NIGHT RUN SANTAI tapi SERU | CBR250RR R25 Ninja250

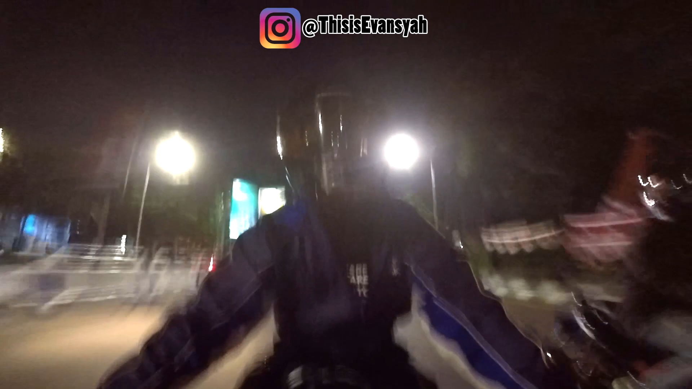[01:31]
Cipet dengan R25 nya, R25 kencang. Udah lama gak riding sama Cipet ya. Oke. Ini dia kondisi Simang 5 nih saat PPKM level 4 ya, udah dibuka ya.
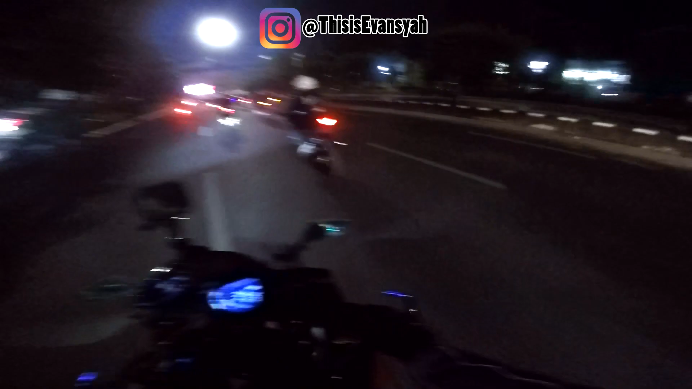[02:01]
Kemarin waktu PPKM biasa itu yang PPKM kemarin sebelum level 4 itu ditutup, bro, gak bisa masuk Simang 5. Ini udah bisa nih, mantep lah. Jalan Pahlawan sudah mulai pulih, guys. Nih banyak jualan, yuk. Semangat yang jualan ya. Weh, Bang Tap-Tap nih. Bang Tap-Tap. Dia pakai motor Beat, Digimon-nya rusak, guys, katanya.
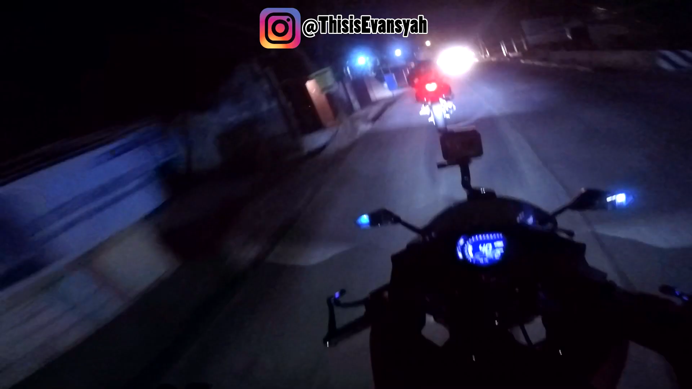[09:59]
Soalnya udah masuk pada daerah dalam-dalam Tembalang gini, biasanya udah mau nyampe gitu. Udah nggak di perkotaan lagi. Wow, awas. Yuk. Awas. Ini di daerah mana sih? Kau nggak pernah lewat sini ya? Apa aku aja yang lupa ya? Sebelah belok kanan ternyata bro.
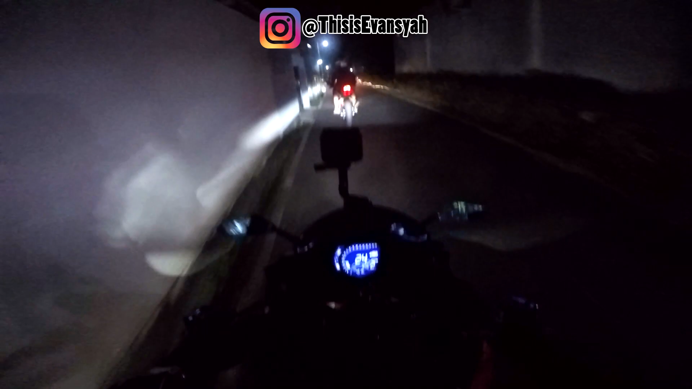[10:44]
Oke boy, waduh masuk gang bro, ngeberbeki tanggone ki. Suara kenalpotnya berisik ya. Kemana nih mau belok kanan. Ini kecil ya bro. Nek pake mobil rada repot ya. Oke, kita ke kiri. Oh sudah sampai. Mana nih? Loh, iya bro.
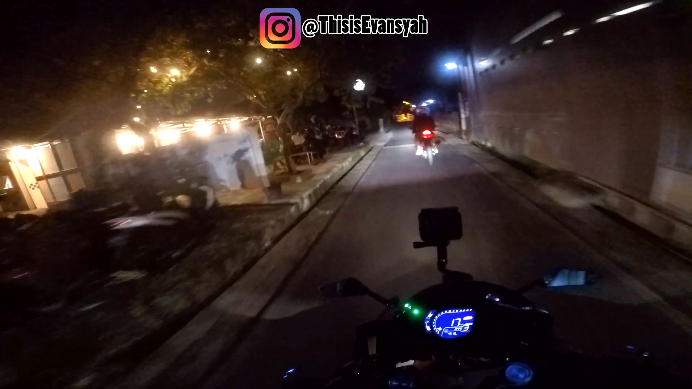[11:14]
Oke. Oke, mari kita parkir. Lumayan rame.